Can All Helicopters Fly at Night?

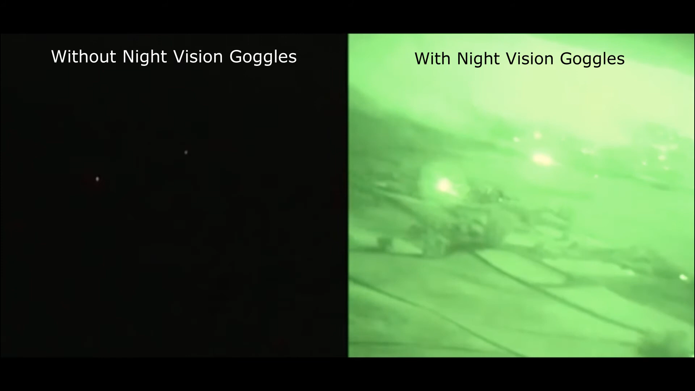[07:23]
One of the big game changes in the last 20-30 years has been night vision goggles and they literally turn darkness into daylight and especially the latest generation with the white phosphor lenses rather than the green lenses and the definition of detail that pilots can see